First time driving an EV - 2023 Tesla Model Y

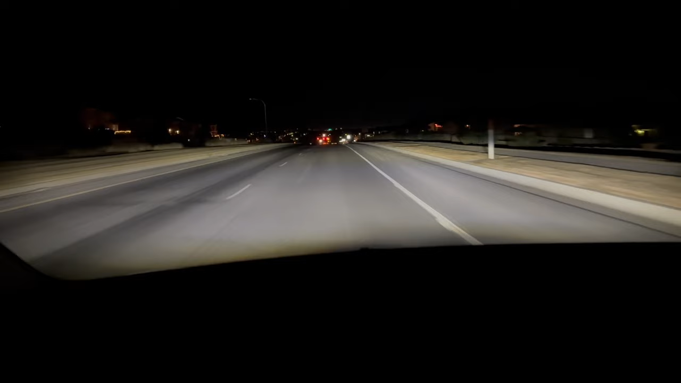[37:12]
Very good headlights, good visibility. It covers the road really well, and also you can tell that it's got a cap on where it's gonna blind other drivers. So it's got gray headlights. I really like these. These are full LED headlights, and then it has the fog lights are also activated right now.